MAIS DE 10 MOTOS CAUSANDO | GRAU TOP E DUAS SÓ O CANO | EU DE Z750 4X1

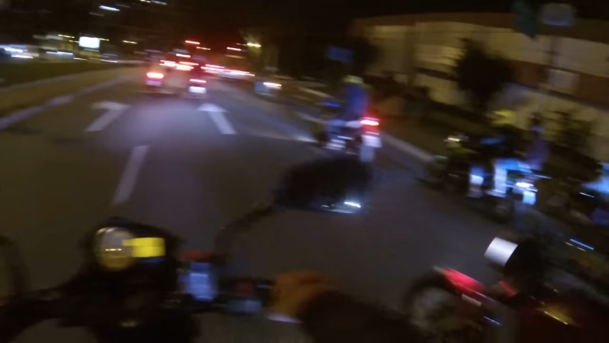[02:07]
E aqui é a Zeta, meu mano, pega lá o besta já fazendo besteira. Meu amigo, já começou fazendo merda já?
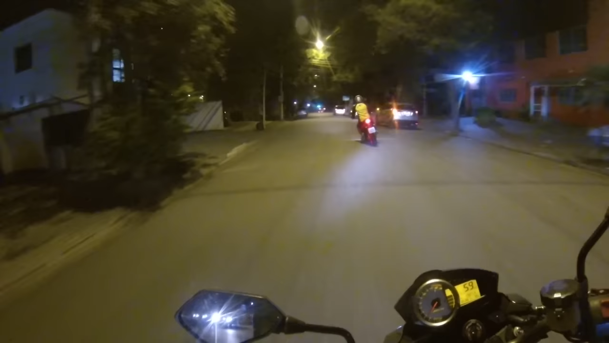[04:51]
O MT-09 tá com ronco top, hein? Olha lá. O bagulho tá tipo um latido, mano. É nóis.